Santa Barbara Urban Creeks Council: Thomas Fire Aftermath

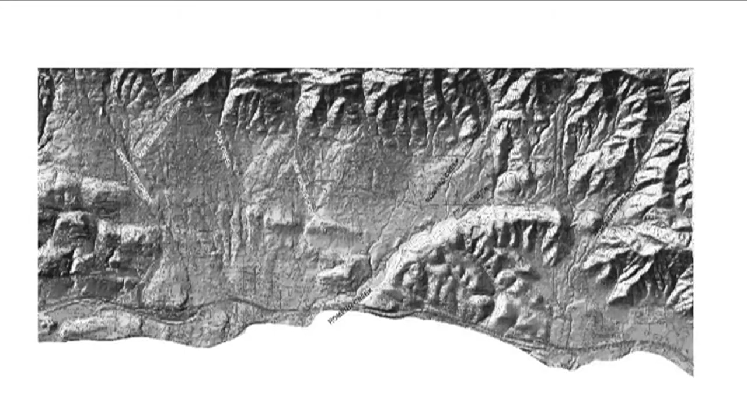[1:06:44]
And prior to when there was any homes here, this was in a natural state. All right, any one canyon, all right, over time, the flow might pretty much represent what it is here.